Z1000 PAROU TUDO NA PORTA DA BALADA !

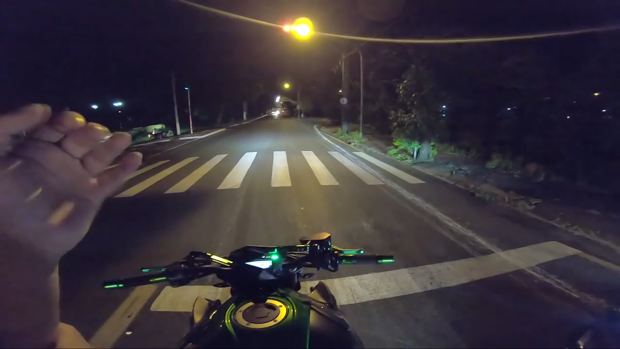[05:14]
Que susto, louco. Baladinha ali na frente. Chegar. Causando. Olha aí. E o barulho dessa moto. O jeito que tá alto, fi. Por que ninguém tá parando o sinaleiro aqui? O povo tá com medo? Mano do céu. Tá saindo todo mundo. Uh, papai. Tomar cuidado com a Z1000, rapaziada.
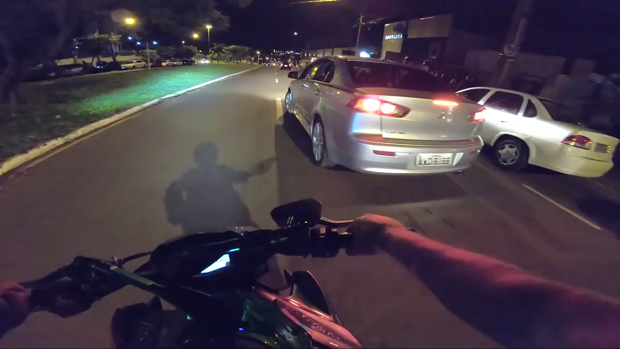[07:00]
E esse aqui? Essa fila aqui, doido? Aí, ó. Pauz mina, né, mano? Descer aqui, o cara arruma uma namorada. Aquela conversa de sempre.
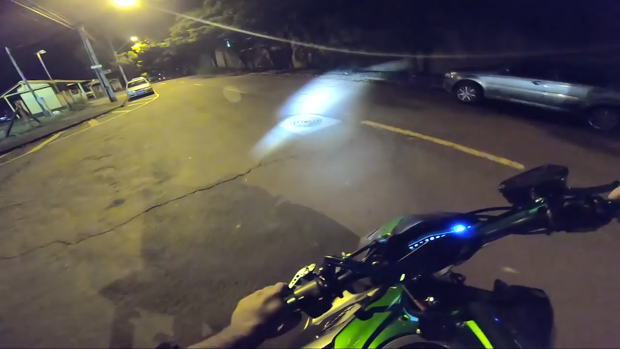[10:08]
Cachorro. Vai vendo? Um cachorro. É um cachorro, tá na mão do ralento.